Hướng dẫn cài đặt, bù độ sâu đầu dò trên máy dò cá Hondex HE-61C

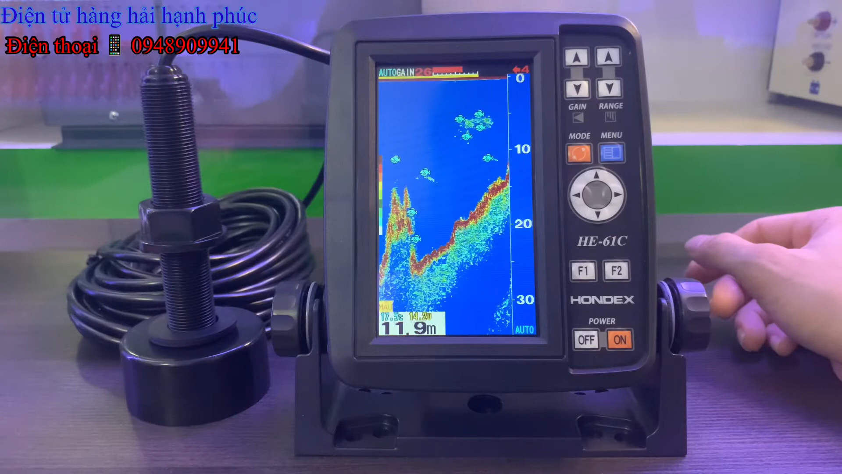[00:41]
On screen: depth 11.9 m
Trong video ngày hôm nay em sẽ hướng dẫn cho bà con mình cách bù lại độ sâu cho đầu dò trên máy dò cá HONDEF HE61C. Thì để đo độ sâu đáy biển chính xác, ta có thể bù lại độ sâu cho đầu dò. Thì đó chính là độ cao mấn nước tàu ở hiện tại. Ta có thể bù trong khoảng từ 0,5m hoặc là 1m. Nó tùy theo độ cao, hiện tại cũng mấn nước tàu thôi.
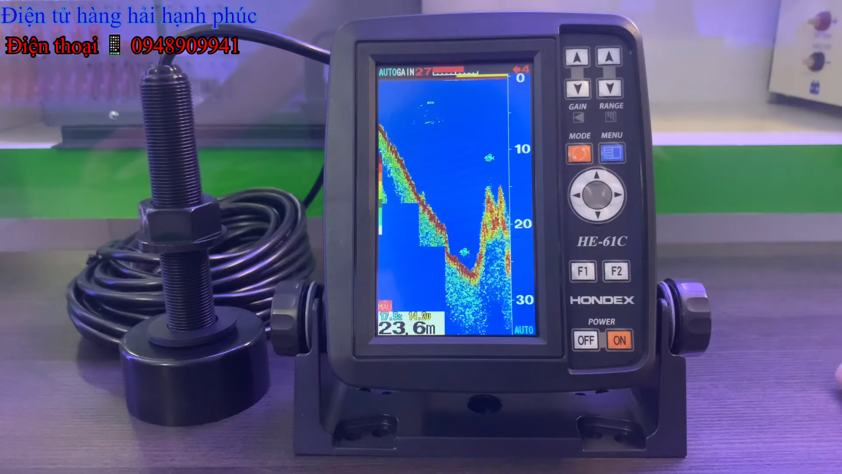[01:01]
On screen: depth 23.6 m
Thì cách thực hiện như sau nè. Đầu tiên chúng ta sẽ ấn vào trang menu. Ấn giữ tay vào phím menu.
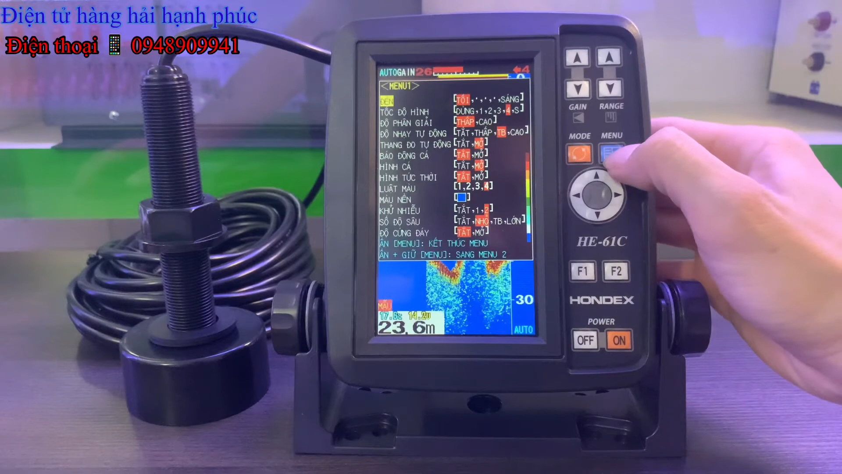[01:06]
On screen: depth 23.6 m
Để cho màn hình nhảy qua trang menu thứ 2. Ta sẽ di chuyển xuống mức cài đặt khác.
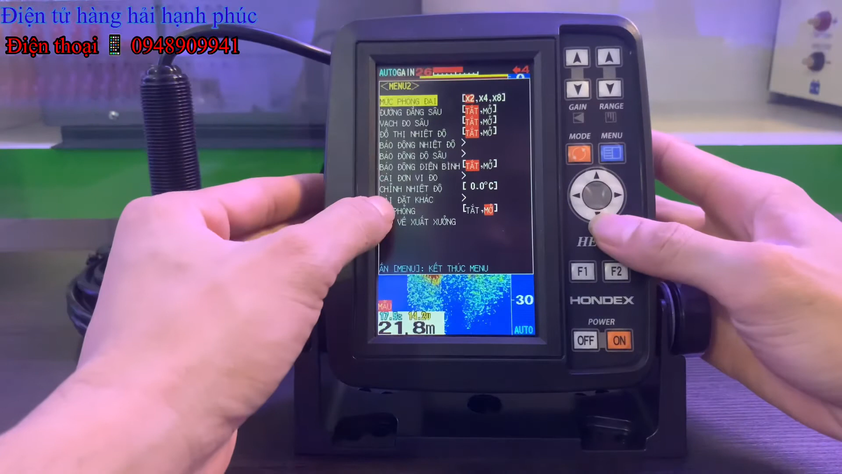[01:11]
On screen: depth 21.8 m
Rồi, ấn phím con trỏ bên phải để di chuyển qua. Ở đây chúng ta sẽ vào trang menu cài đặt khác nè.
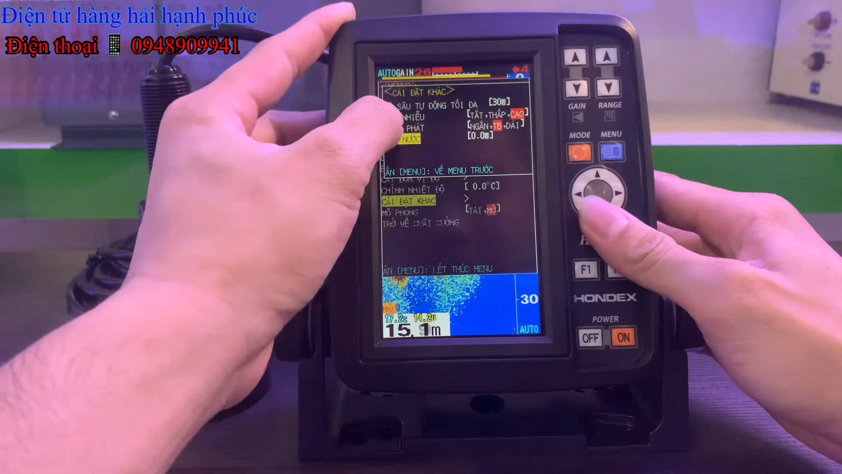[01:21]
On screen: depth 15.1 m
Thì ở đây chúng ta sẽ di chuyển xuống mức mấn nước. Chúng ta sẽ nhập vào cái độ sâu mà chúng ta muốn bù lại ở trên vị trí này.
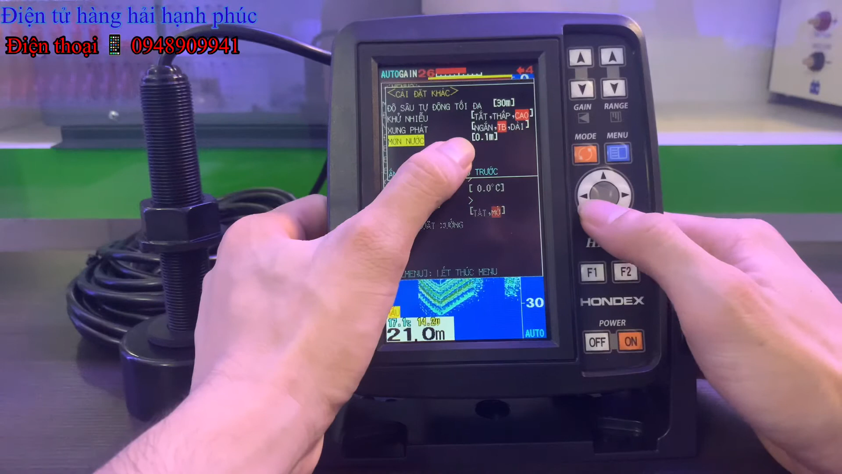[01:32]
On screen: depth 21.0 m
Chúng ta di chuyển phím con trỏ trái phải để thay đổi con số. Ở đây nó sẽ cho phép chúng ta thay đổi từ 0,1m. Mình sẽ nhăn lên nãy dụ như chúng ta muốn bù vào là 1m.
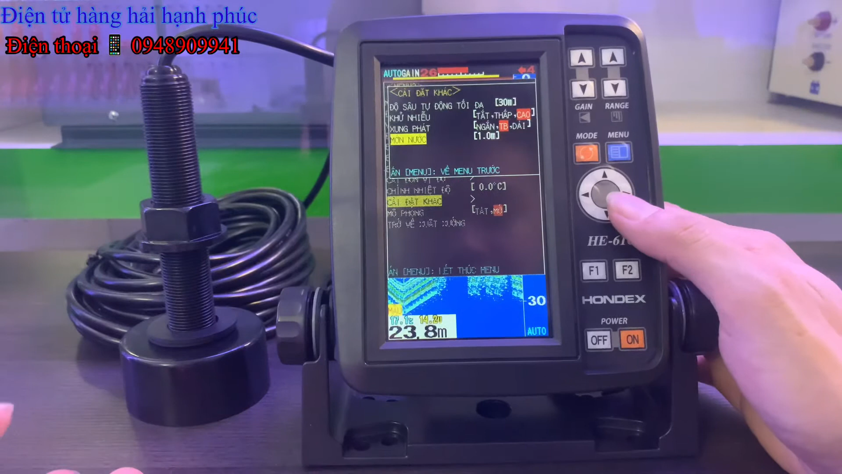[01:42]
On screen: depth 23.8 m
Đó, chúng ta sẽ bấm tới 1m. Rồi mình bấm menu thoát ra.
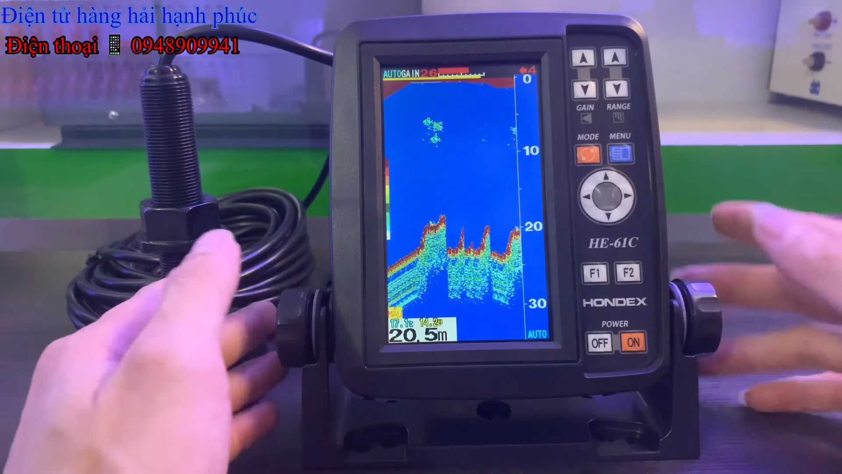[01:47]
On screen: depth 20.5 m
Rồi, bây giờ mình sẽ giải thích cụ thể nó như vầy. Cho bà con mình dễ hình dung nha ha. Thì tức là khi chúng ta lắp đặt mắt dòi dưới đáy tàu đi. Thì từ khoảng cách đáy tàu cho tới lên mặt nước. Cái mặt nước hiện tại là khoảng từ 1m đi. Là máy sẽ không thể bắt được 1m đó. Mà nó chỉ có thể đo được khoảng cách từ cái mặt nước cái vị trí này trả xuống thôi. Thì bởi vì như vậy nên chúng ta cần phải bù lại độ sâu cho con mắt này. Thì chúng ta sẽ tính toán từ cái mức mà đáy tàu đó.